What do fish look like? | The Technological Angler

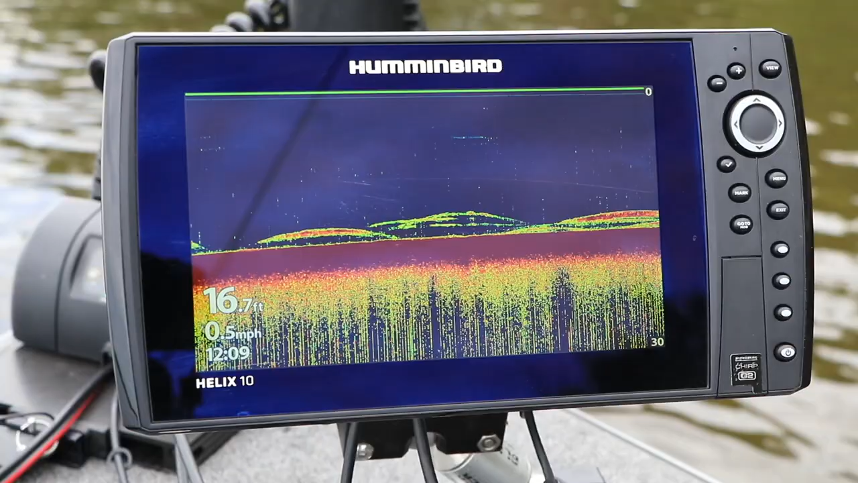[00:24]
On screen: depth 16.7 ft, speed 0.5 mph
In traditional 2D sonar, the textbook answer is that fish will appear like arches. But the truth of the matter is that the shape of a fish's 2D sonar return depends on a number of factors, including your boat speed, the 2D sonar frequency that you're using,
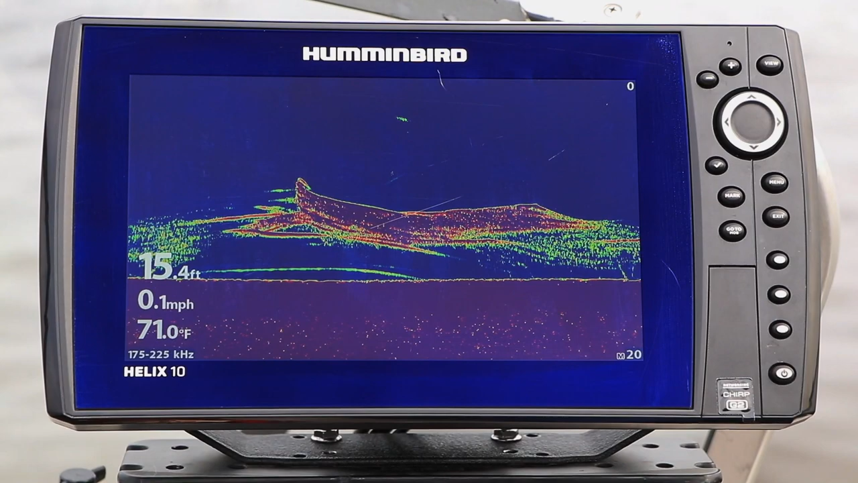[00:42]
On screen: depth 15.4 ft, water 71.0°F, speed 0.1 mph
and the orientation of your transducer as it sits in the water.
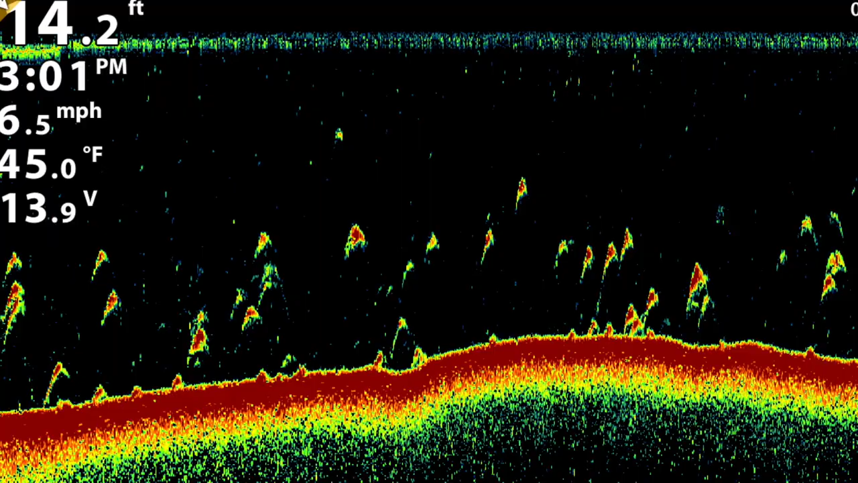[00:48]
On screen: water 45.0°F
The lesson here is that you should be on the lookout for a variety of shapes, including blobs,
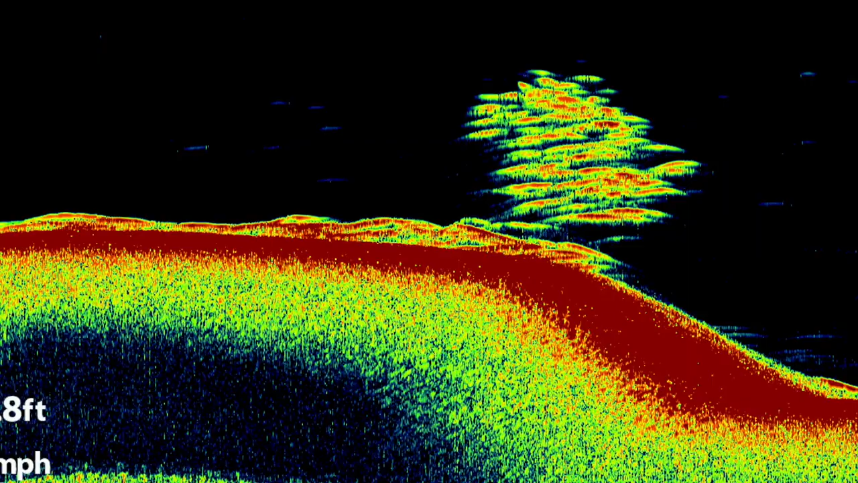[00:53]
streaks, and partial arches as you hunt for fish using 2D sonar.
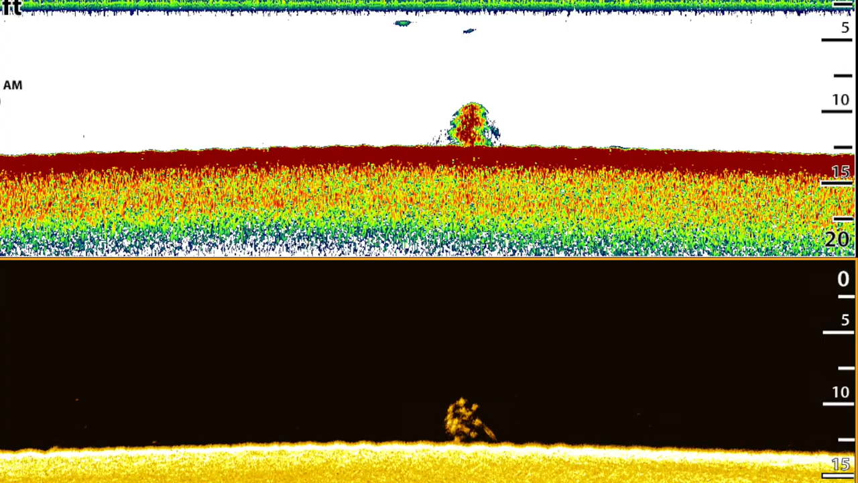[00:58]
An additional wrinkle is that other objects in the water besides fish can also create arches in 2D sonar.
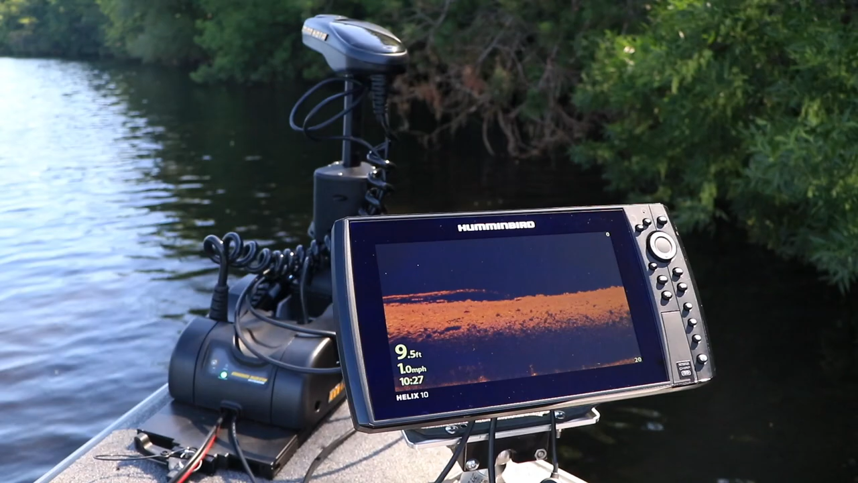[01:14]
On screen: depth 9.5 ft, speed 1.0 mph
And that's where down imaging comes into play, because down imaging's picture-like images make it easy to distinguish between fish and other objects in the water. So what do fish look like in down imaging?
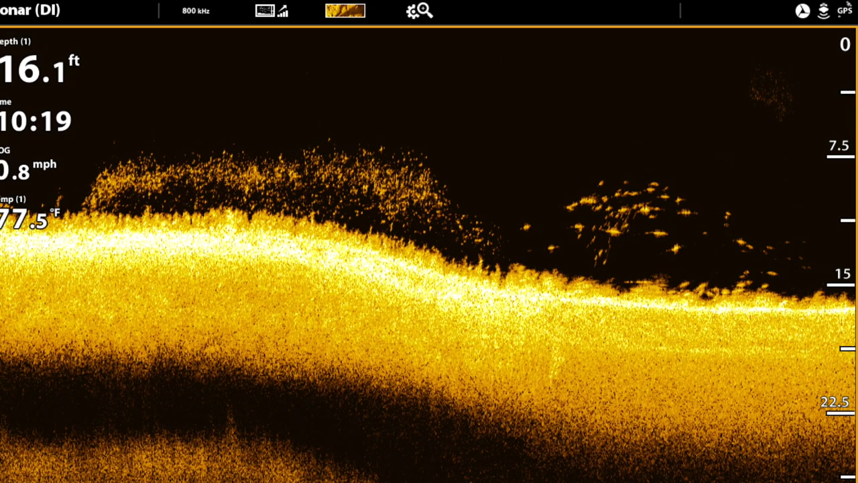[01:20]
On screen: depth 16.1 ft
Well, that's easy. They look like bright spots. When you've got a bright spot in down imaging, especially one that correlates with a 2D sonar return, then you've got yourself a fish.
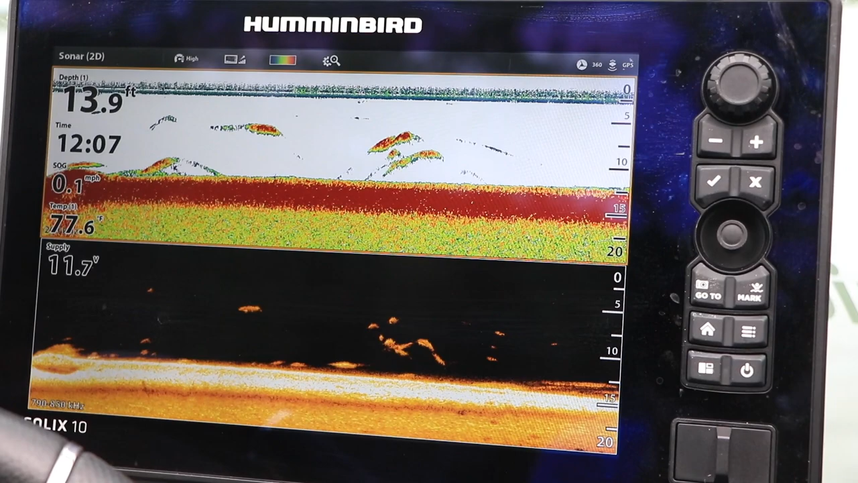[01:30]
On screen: depth 13.9 ft, water 77.6°F, speed 0.1 mph
The general theme of looking for bright spots continues as we think about finding fish using side imaging.
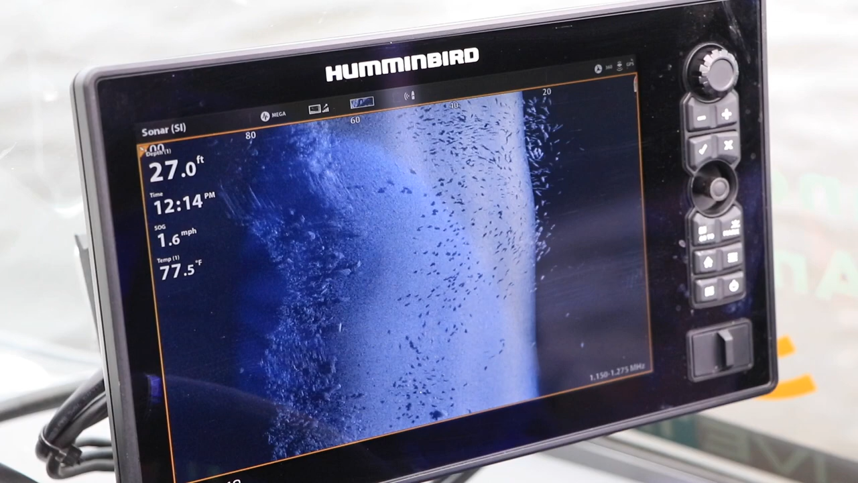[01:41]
On screen: depth 27.0 ft, water 77.5°F, speed 1.6 mph
Fish and side imaging will also appear as bright spots.
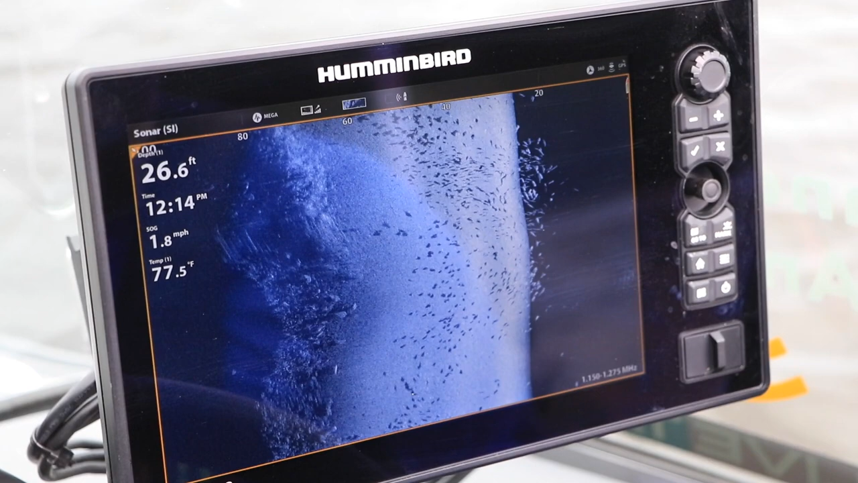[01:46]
On screen: depth 26.6 ft, water 77.5°F, speed 1.8 mph
But the key for me has always been to look for a bright spot as well as a corresponding dark spot, which is the fish's sonar shadow.
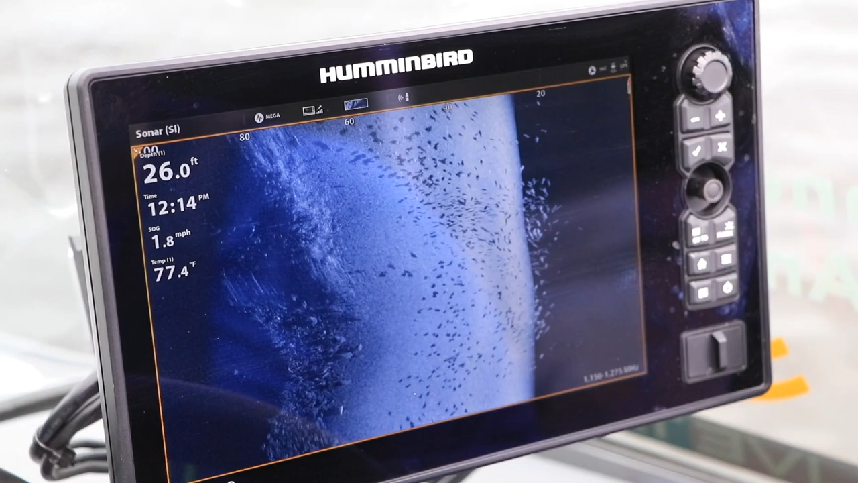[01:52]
On screen: depth 26.0 ft, water 77.4°F, speed 1.8 mph
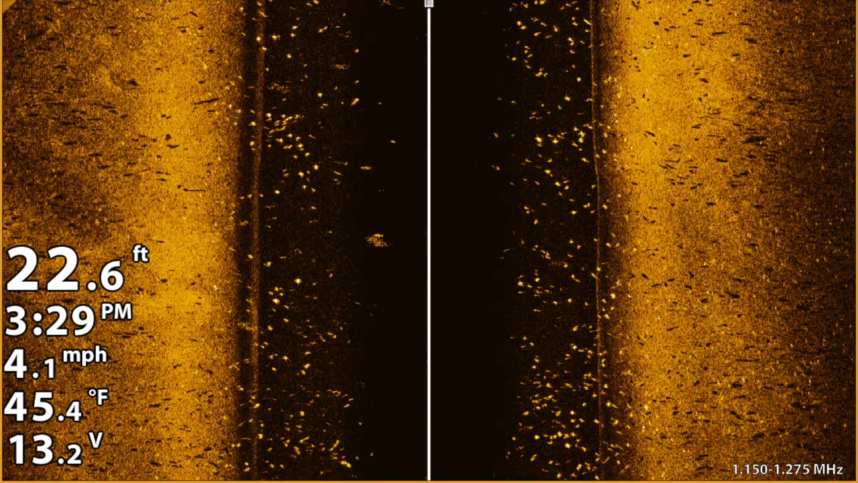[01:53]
On screen: depth 22.6 ft, water 45.4°F, speed 4.1 mph
If you've got a bright spot that lines up nicely with a dark sonar shadow, then you've got yourself a fish.